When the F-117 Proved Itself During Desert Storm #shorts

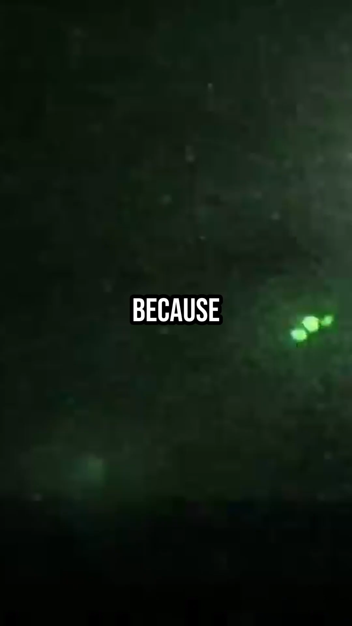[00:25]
because as soon as it hit, the night sky lit up with tracers and anti-aircraft fire.
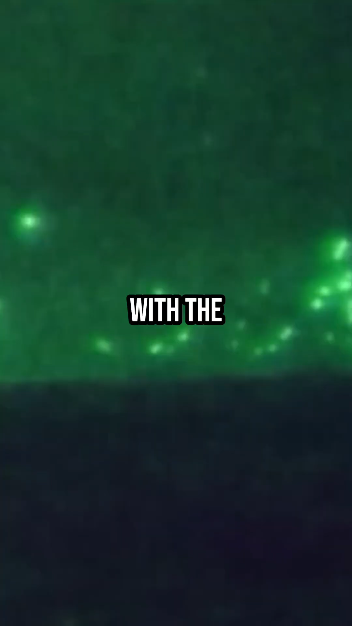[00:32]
In fact, the air was so thick with the enemy barrage that he was convinced he wouldn't make it out alive.
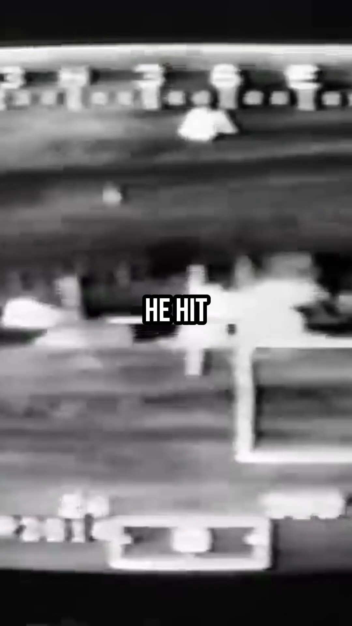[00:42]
he hit his second target with another GBU-27 before finally returning to base in Saudi Arabia.